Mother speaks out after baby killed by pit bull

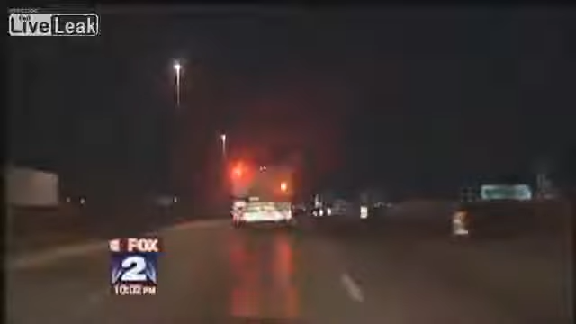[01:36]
Sources tell Fox 2 the ambulance that was supposed to rush her to the hospital had engine trouble and couldn't go any faster than 40 miles per hour. Taddy Lynn was pronounced dead at the hospital.